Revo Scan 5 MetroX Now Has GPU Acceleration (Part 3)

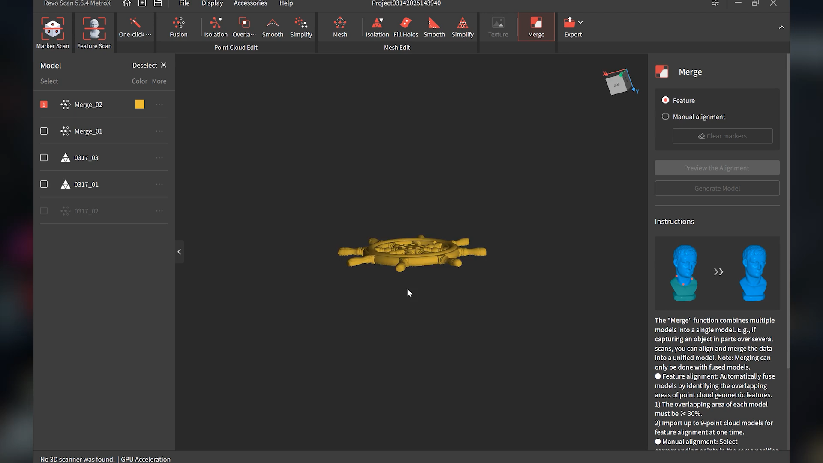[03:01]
yeah, it's leaving the bottom part hollow, and it's not right. It did not successfully merge it.